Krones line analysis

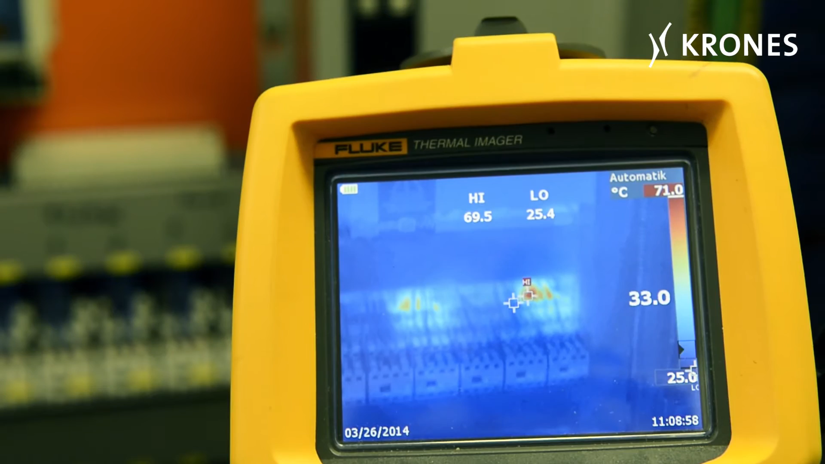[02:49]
On screen: spot 33.0°C
All this can be gently and non-destructively tested using a thermal imaging camera.